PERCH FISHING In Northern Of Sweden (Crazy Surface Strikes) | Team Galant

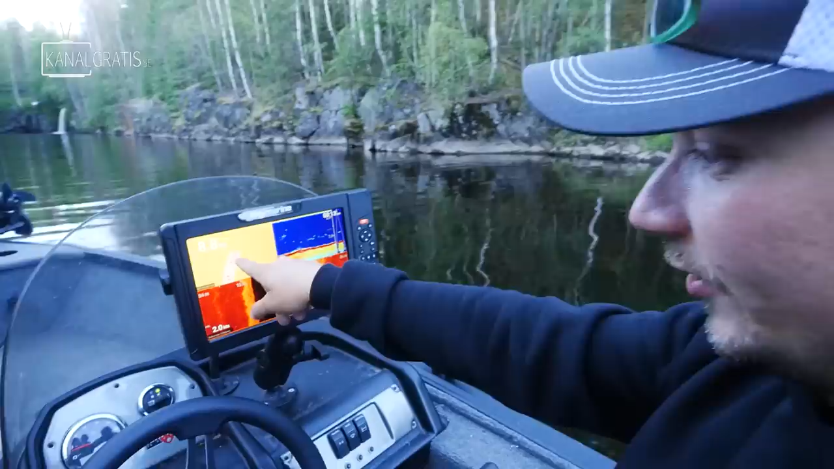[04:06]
Titta bara på höger sida, det är mött så det bara kryllar om det.
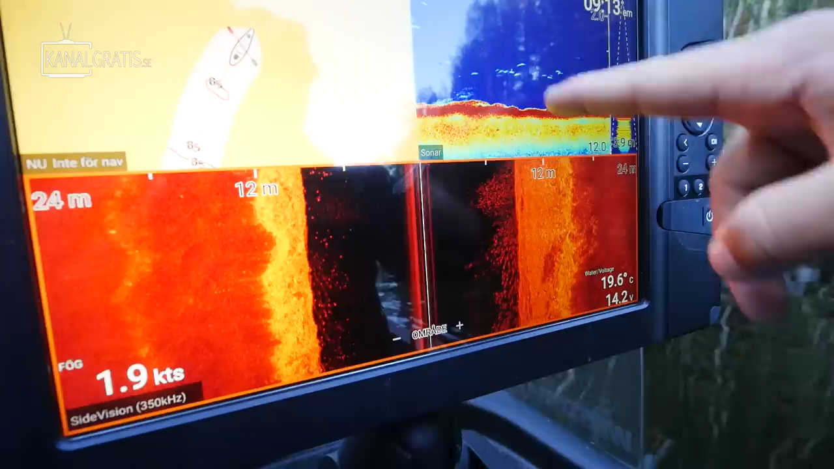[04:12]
On screen: water 19.6°C, speed 1.9 kn
Ja, det är helt sjukt med fisk här. Här måste det finnas abborre. Är du taggad Sara?